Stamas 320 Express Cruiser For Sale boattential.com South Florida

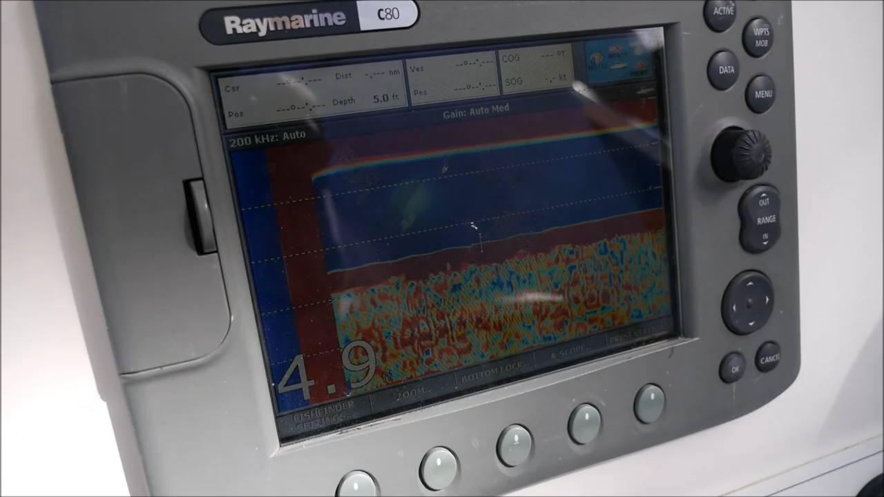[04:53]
Depth finder, as you can see there, is 4.95 feet.